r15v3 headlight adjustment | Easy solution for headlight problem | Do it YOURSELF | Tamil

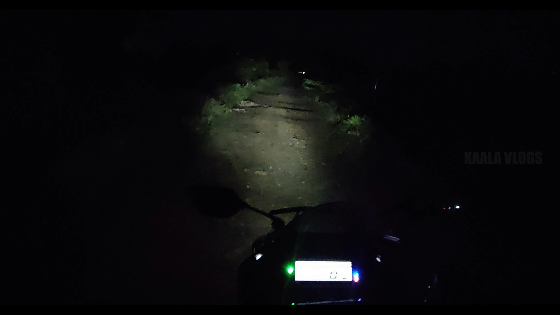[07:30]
direction When you can see the light to dim the other direction In one second, you can see the front and side light If you want to use the light, you can adjust the power how to use the light If you want to change the light, you can adjust the top of the system So the light is not changing the length Now this is the video If you have a video, please like and share your friends with R&5.